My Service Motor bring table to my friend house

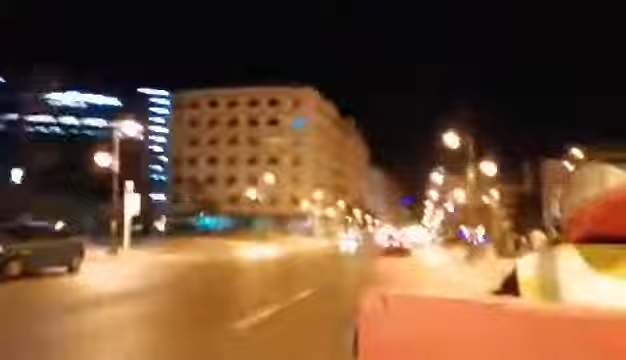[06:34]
To around. And that is a big ladruta. So this is the night here guys. It's very nice here. Very nice, the plaza.